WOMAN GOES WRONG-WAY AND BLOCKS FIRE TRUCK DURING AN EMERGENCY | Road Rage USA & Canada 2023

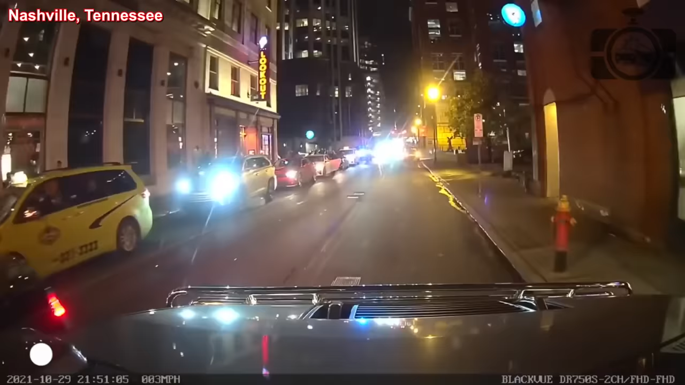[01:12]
Next to the morons who walk in the crosswalk where they are not supposed to The worst thing about driving downtown Nashville is the idiot drivers. Now, there's a turning lane But it doesn't start until right about here. This person is going against traffic Where it's not even their lane and then this lady's doing the same thing I've got a truck behind me honking at me. I can't back up and here she's refusing to move